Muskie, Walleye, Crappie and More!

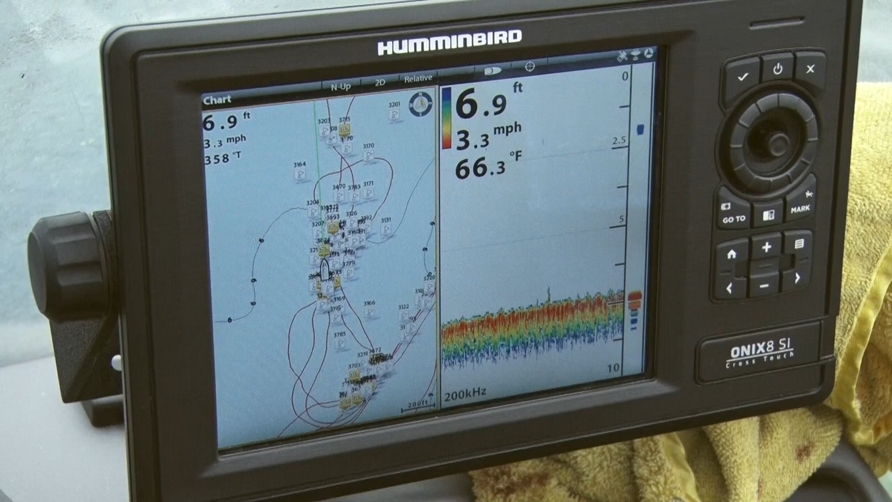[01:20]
On screen: depth 6.9 ft, water 66.3°F, speed 3.3 mph
We're speed trolling. We've been doing like 3.3 to 3.6. We're running the edge of these shallow weed beds, mainly cabbage weed beds.